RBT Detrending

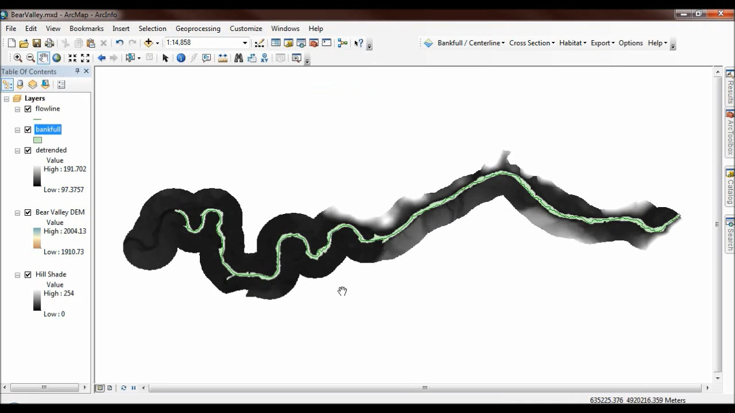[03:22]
I'm just going to color the Detrended DEM here using the same color scheme that I was using for the raw DEM.